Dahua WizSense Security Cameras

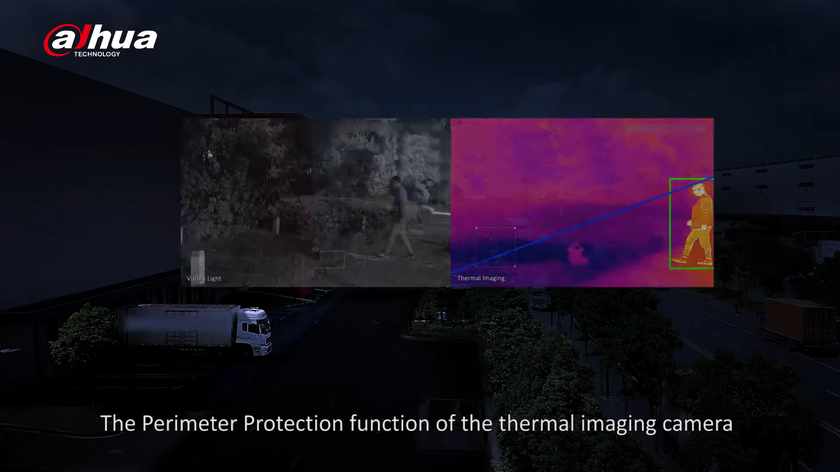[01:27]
The perimeter protection function of the thermal imaging camera can identify human and vehicle that violates preset rules,
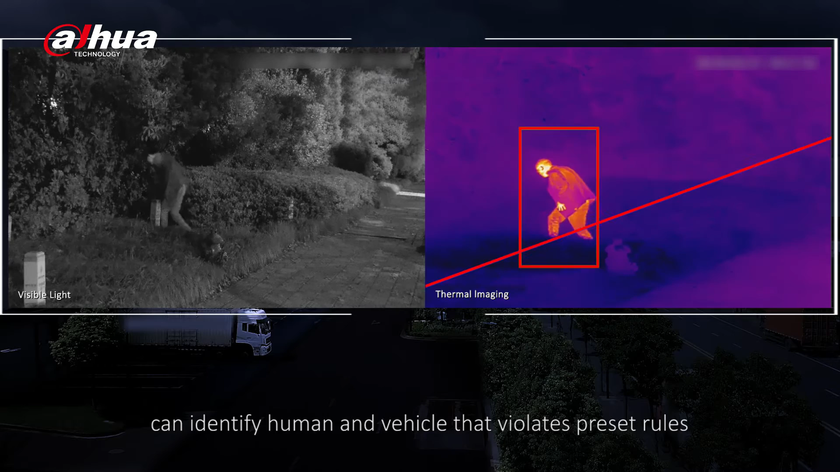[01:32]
providing maximum protection day and night.